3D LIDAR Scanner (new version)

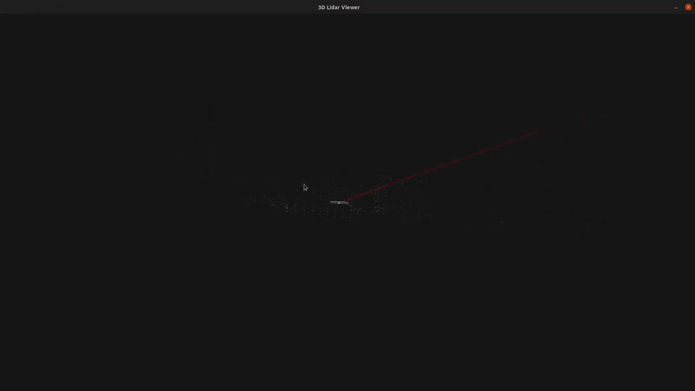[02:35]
A nice feature with this design is that we can adapt the scanning method to our need.